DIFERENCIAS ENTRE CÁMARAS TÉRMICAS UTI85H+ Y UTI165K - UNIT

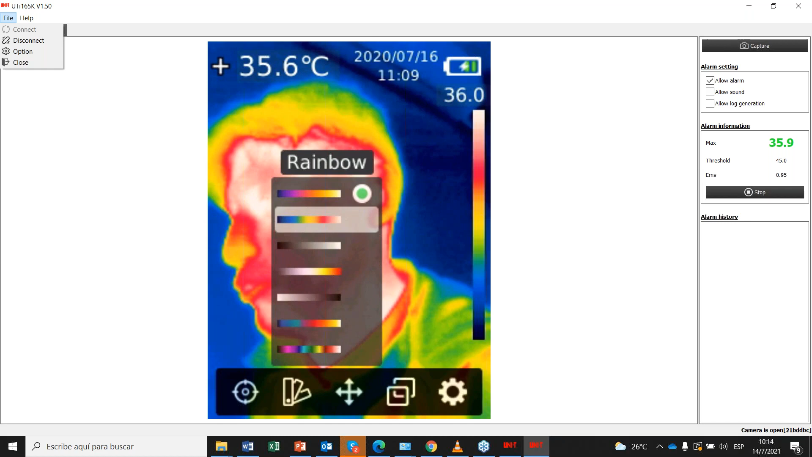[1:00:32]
On screen: spot 35.6°C
En caso de que nosotros queramos medir algún motor o algo mucho más específico, podemos cambiar el color de las paletas, en este caso ya con un color más definido, en este caso Raydon sería el nombre de esta paleta que les va a poder identificar puntos mucho más claros, donde tenemos se puede decir, el punto más rojo de identificar con el color blanco, ¿no?
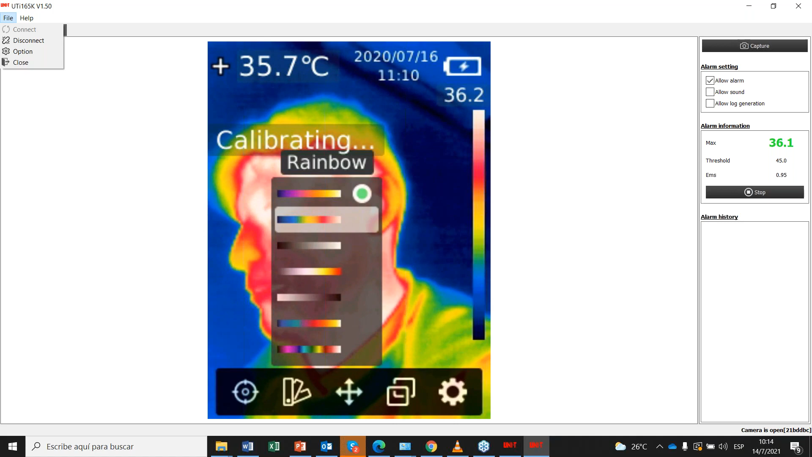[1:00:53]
On screen: spot 35.7°C
Y terminando con el color azul, que sería el más, se puede decir, el color más frío o el punto más frío. Tenemos también aquí otra paleta que es el white, que donde podemos ver en blanco y negro, ¿no? Entonces también el punto más caluroso sería el punto, en este caso, punto blanco o como el punto negro.
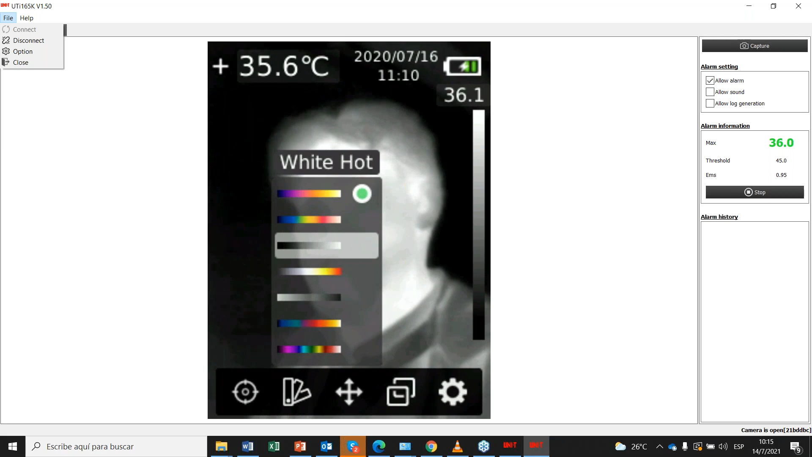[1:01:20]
On screen: spot 35.6°C
Eso lo podemos utilizar más que todo en la noche, en la intemperie, donde queremos detectar unos animales o mascotas. Tenemos también otra opción que es el red hot. Esto podemos utilizarlo para medir, en este caso, se puede hacer una construcción donde hay fugas de agua caliente, fugas en este caso de aire, cuando se vayan a instalar el tema de aire acondicionado, para dar un poco más de, se puede decir, de acústica en ambientes donde hay fugas ya sea de aire, ¿no?
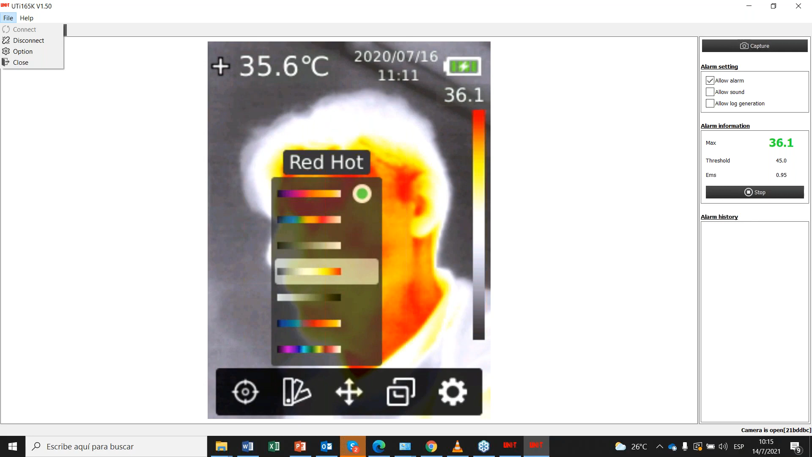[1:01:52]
On screen: spot 35.6°C
O, como se había mencionado también, fugas de tuberías, de agua caliente. Entonces, para medir, en este caso, ya sea en bloques de pared y ejemplos así más, bueno, más claros, ¿verdad?
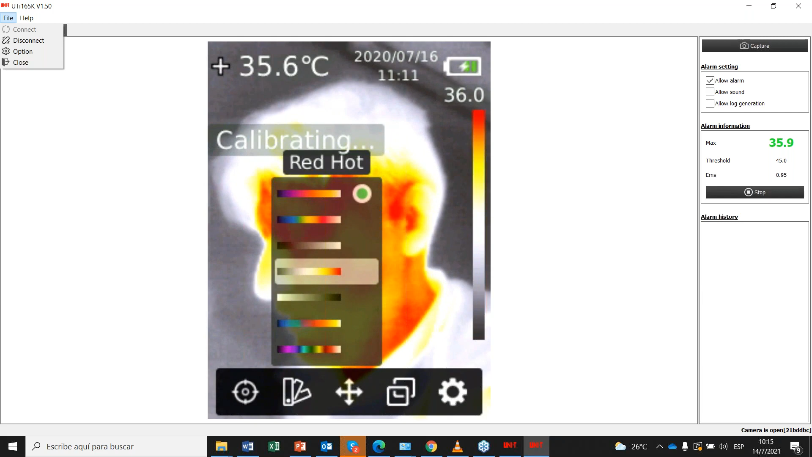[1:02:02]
On screen: spot 35.6°C
Aquí tenemos la misma opción en black,
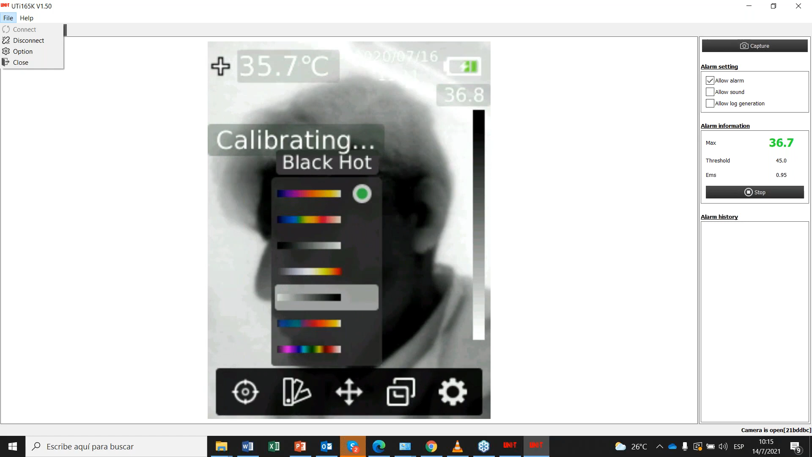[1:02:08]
On screen: spot 35.7°C
donde en este caso ya el punto más caluroso sería el color negro. Tenemos el tema también, otra paleta tipo lava. En este caso también puede servir para equipos, bueno, específicos, en este caso instrumentos ya sean industriales.
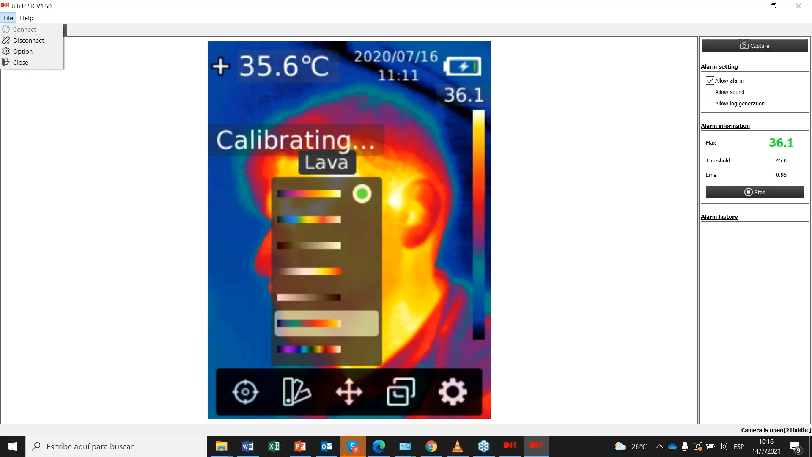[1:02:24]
On screen: spot 35.6°C
Y aquí por último tenemos el Rhino.
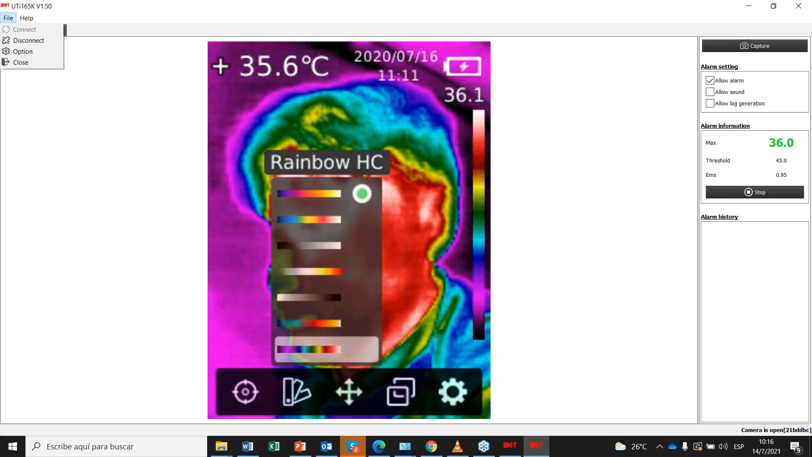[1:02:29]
On screen: spot 35.6°C
Este sí también lo utilizan donde nosotros ya no podemos observar con claridad,
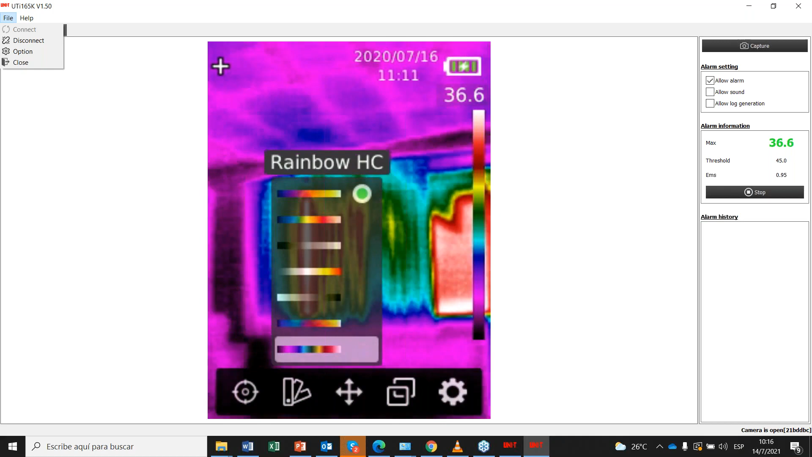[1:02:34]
nos permite determinar puntos más específicos de calor.
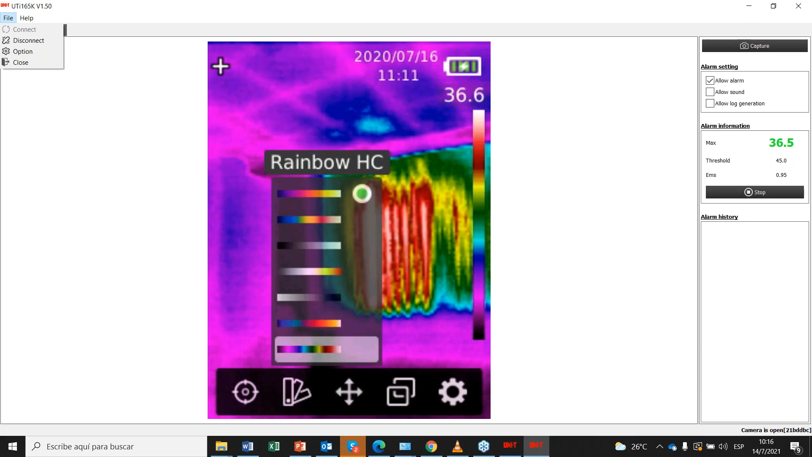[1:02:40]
A ver, uno que trabaja con este tipo de análisis va a poder a tomar valores mucho más específicos, cosas que nuestro ojo humano no puede percibir.
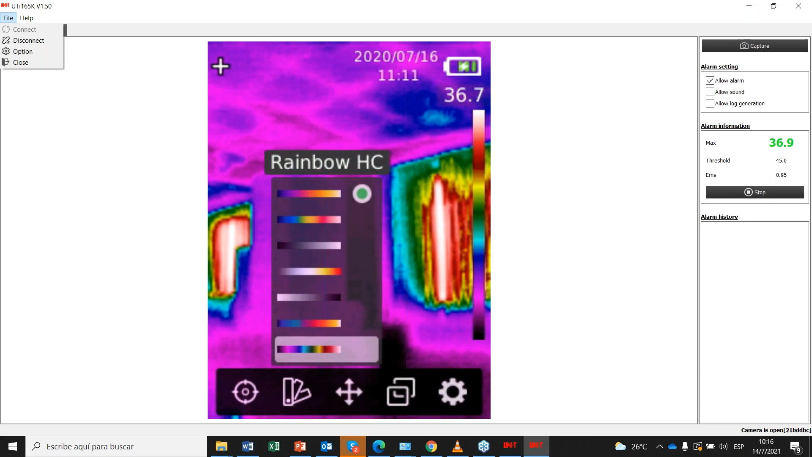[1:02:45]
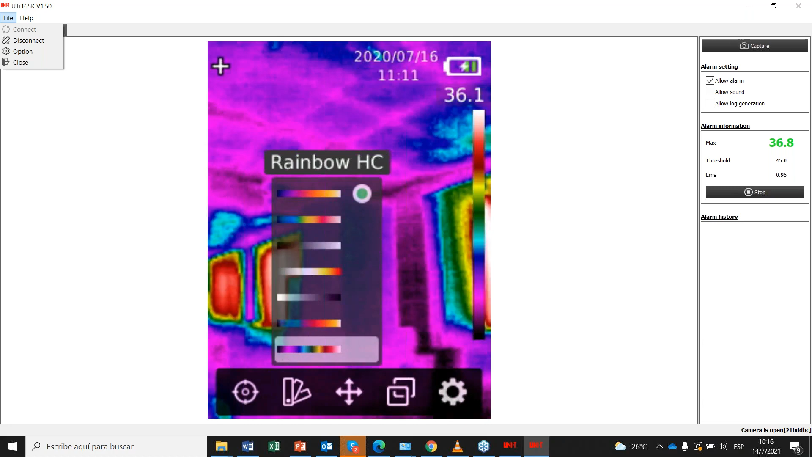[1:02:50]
Bien, estas serían las paletas utilizadas, ¿no? Las paletas que tiene este equipo.
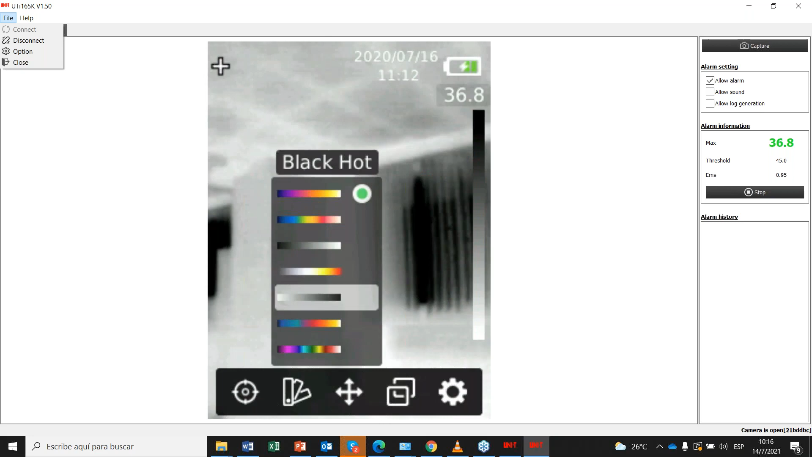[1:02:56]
En este caso
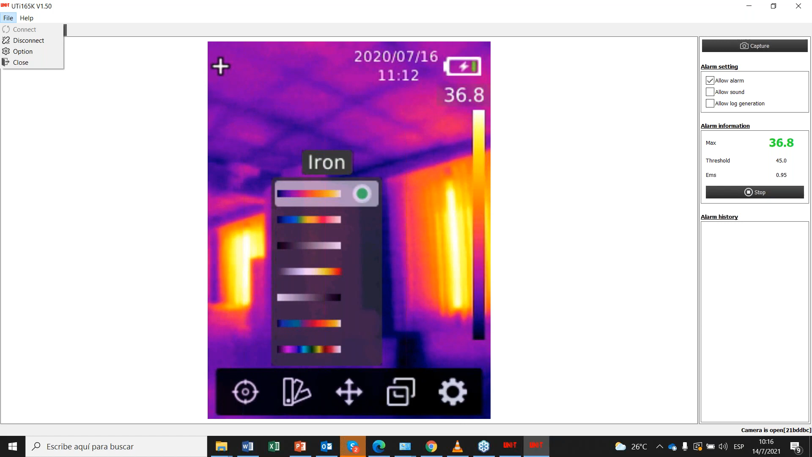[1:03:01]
tenemos seis paletas, ¿no? Mientras en la UTI 85 siempre tenemos cinco paletas.
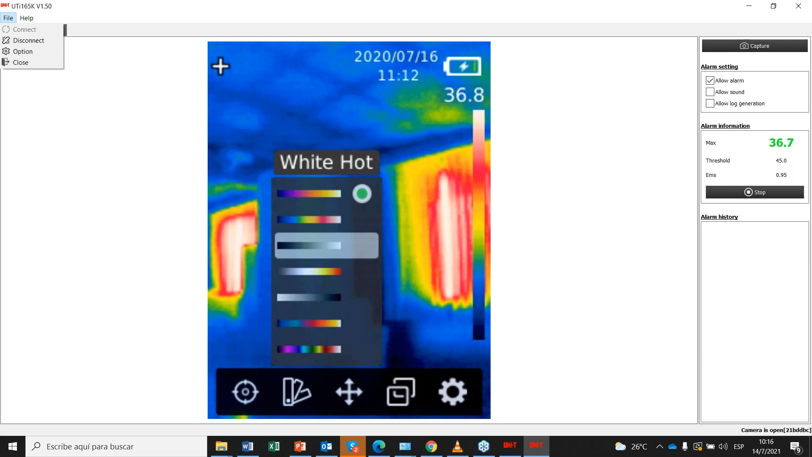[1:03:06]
Bien, tenemos otra opción que sería acá el de los puntos.
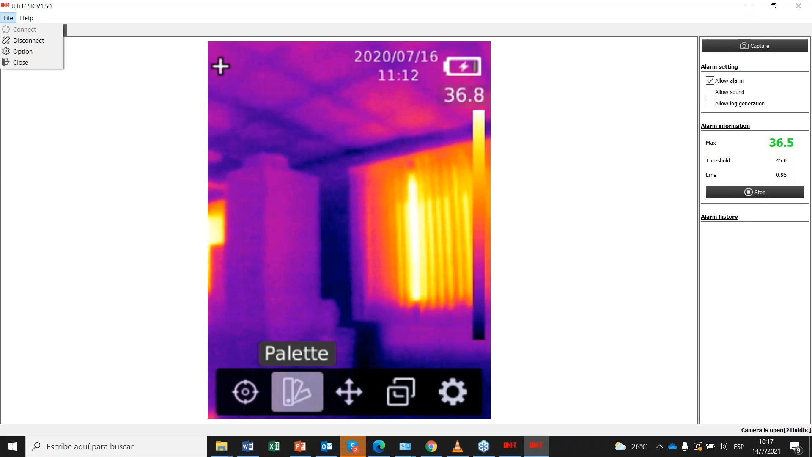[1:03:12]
En este caso, si nosotros queremos tomar más puntos, simplemente seleccionamos esta parte de acá. Son puntos adicionales que nosotros podemos ir moviendo.
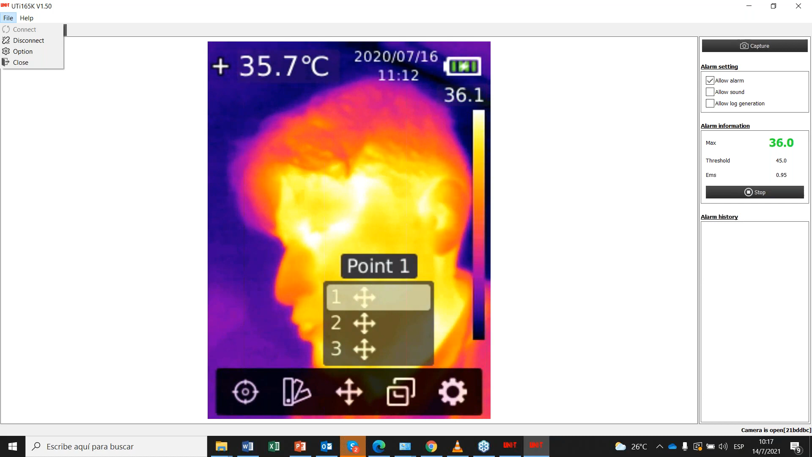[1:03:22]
On screen: spot 35.7°C
En este caso, si pueden ver, aquí tengo un punto 1.